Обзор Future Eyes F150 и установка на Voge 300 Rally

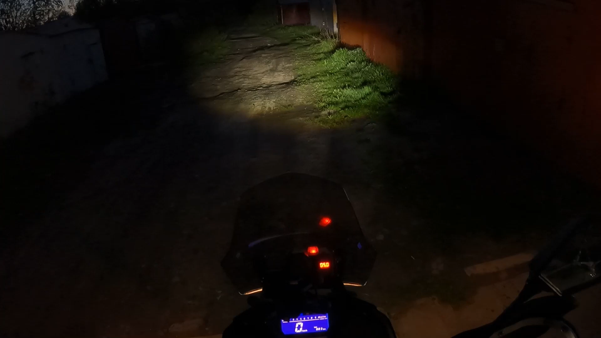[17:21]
Включаешь ближний Напряжение падает 13,5 Включаешь ближний с дальним Также 13,5